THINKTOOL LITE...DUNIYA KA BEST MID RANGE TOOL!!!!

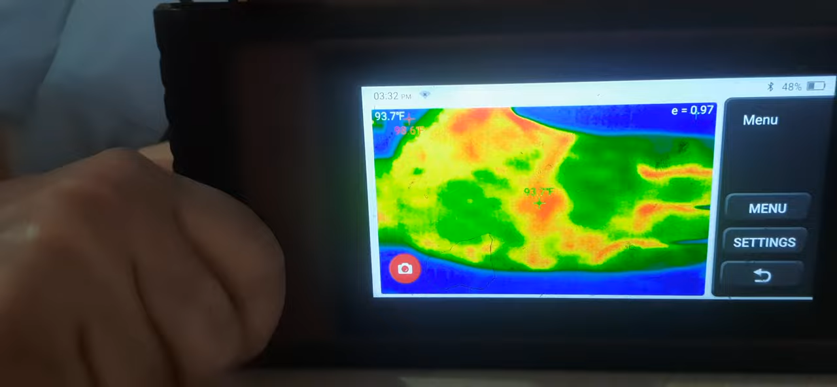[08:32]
ओके, सो ये आप ये देख सकते हो,
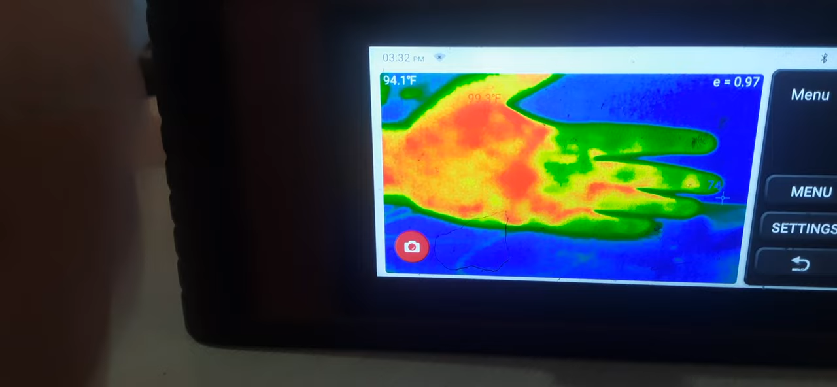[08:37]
सो ये जो स्क्रीन है इतने बड़े स्क्रीन का अगर आप फ्लर का या कोई और ऐसा
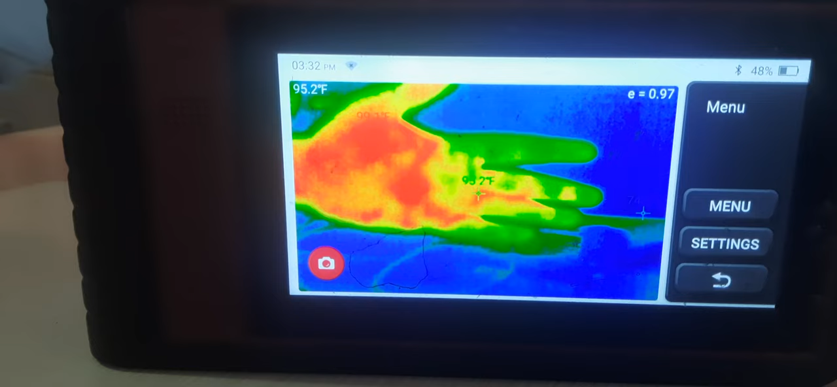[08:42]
On screen: spot 95.2°F
थर्मल इमेजर इतने बड़े स्क्रीन का लेते हो तो माय फ्रेंड्स वो कम से कम मेरे ख्याल से 60,000-65,000 रुपये का आएगा, टॉप डाउन का या किसी का और किसी का, और वो अलग सा है।